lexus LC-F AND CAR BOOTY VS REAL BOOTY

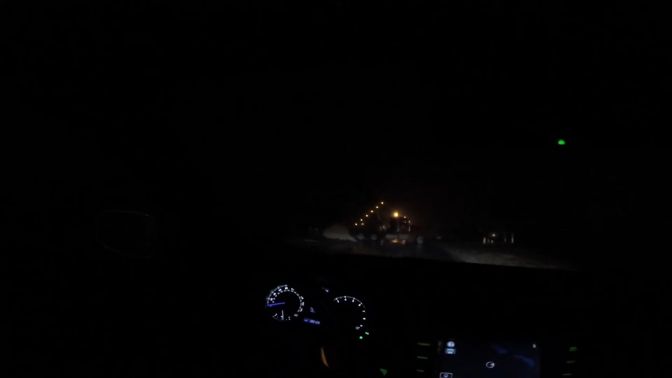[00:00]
look at him they're all in the fucking way all of them
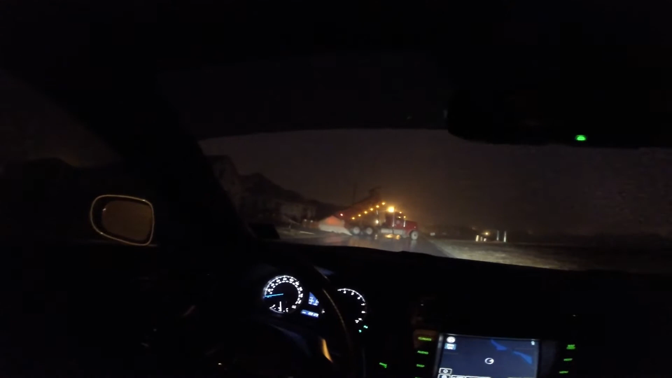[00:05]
there's one back there one back there back there and this one
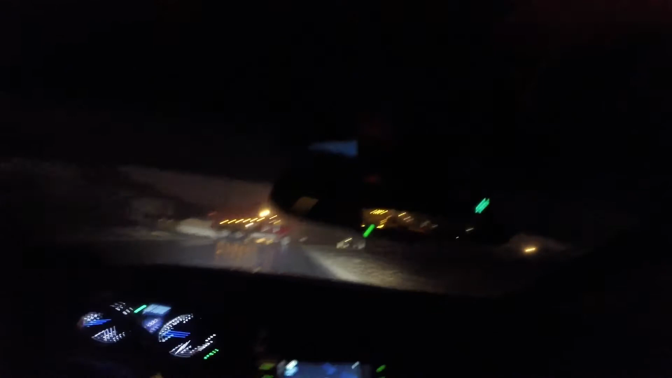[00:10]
he's about to dump all that crap in the road